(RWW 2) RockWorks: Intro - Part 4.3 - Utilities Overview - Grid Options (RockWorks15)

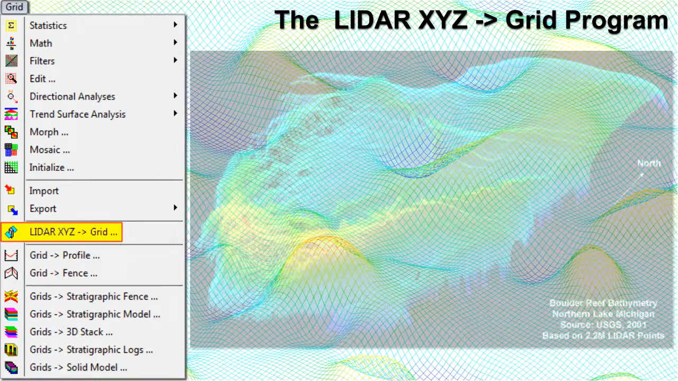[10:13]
The LiDAR XYZ to Grid program imports XYZ files created from LiDAR, or Light Detection and Ranging Equipment, and generates a grid model that represents the Z values, typically surface elevation, by simply setting the node values equal to the LiDAR values within the corresponding cell.
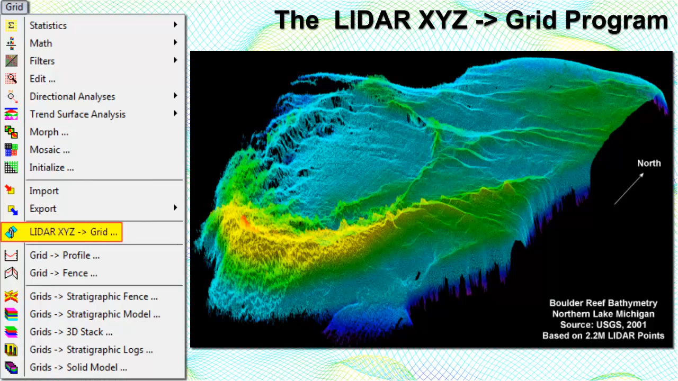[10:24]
Because of the huge number of points in a typical LiDAR file, the program is file-based, meaning that it does not load the points into memory.